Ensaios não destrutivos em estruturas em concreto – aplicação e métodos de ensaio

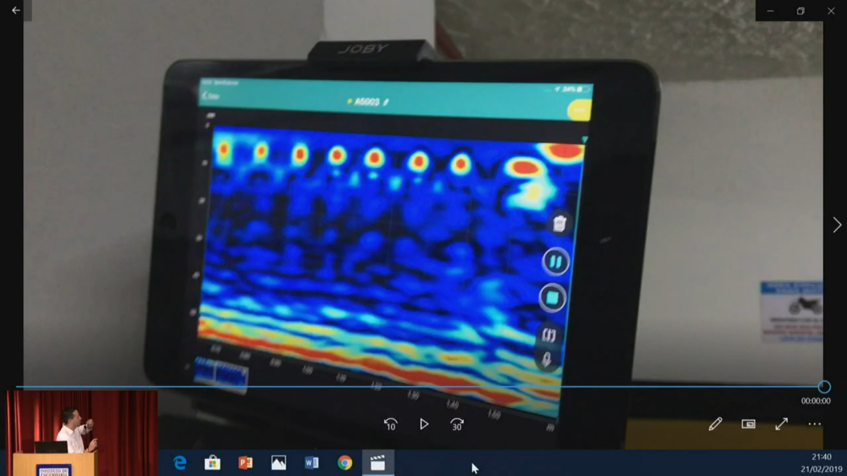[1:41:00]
Porém, se eu quero ver a segunda camada de barras aqui, eu preciso desativar o modo de ganho automático e ajustar a saturação. Então, hoje, o Leonardo já tem todo esse conhecimento para ajustar essa constante de elétrica e saturação para conseguir verificar essa segunda camada de barras daqui embaixo.
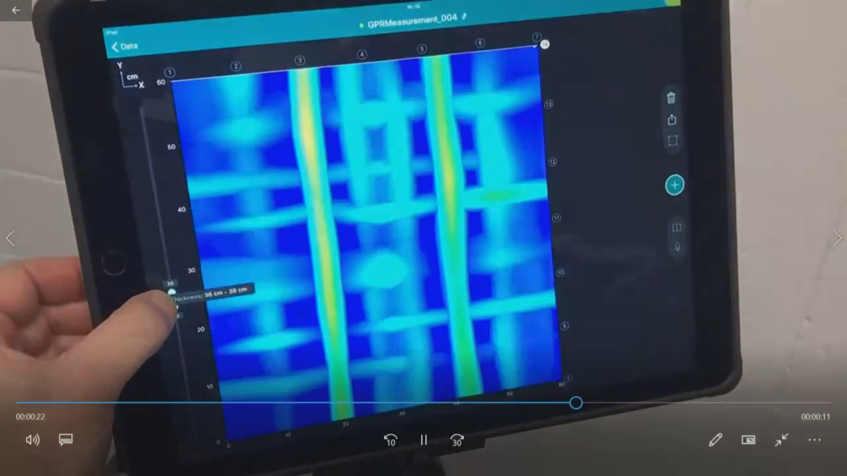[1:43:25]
posso ir movendo ali do lado esquerdo do software do equipamento e verificar as profundidades ali das armaduras.
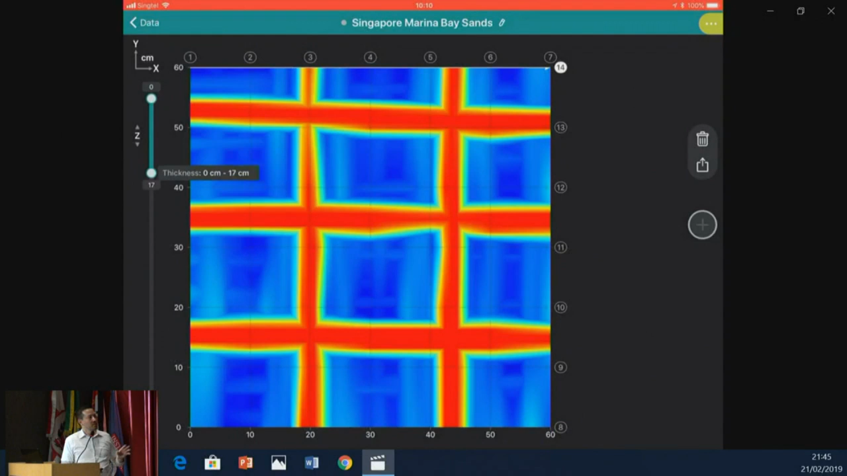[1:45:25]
Então, já foi feito todo o mapeamento, o eixo X, eixo Y ali, a varredura gerou 3D,